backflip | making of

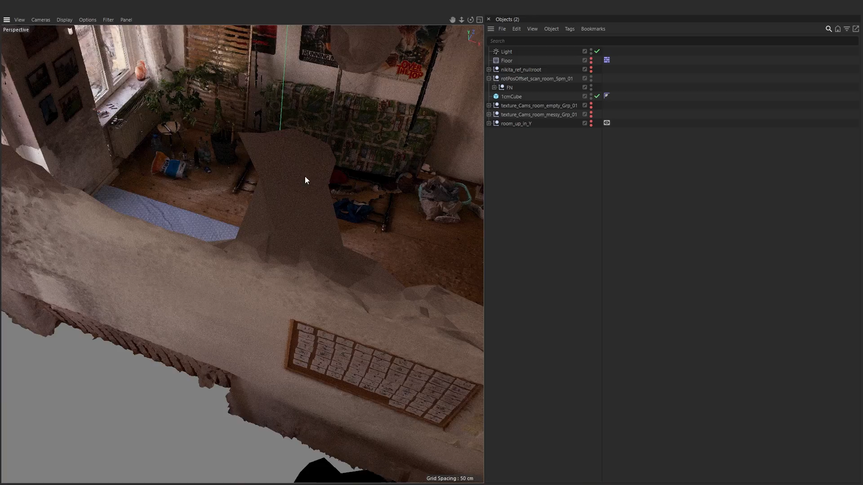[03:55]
The sets were photographed and 3D scanned at different times of day and night, with and without furniture.